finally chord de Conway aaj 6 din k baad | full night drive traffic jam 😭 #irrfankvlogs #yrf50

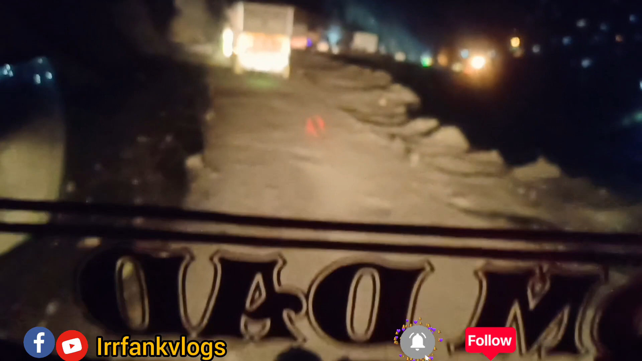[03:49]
यहाँ से निकल रहे हैं, सिंगल रास्ता है यहाँ पर, इसका भी बहुत जाम लगता है।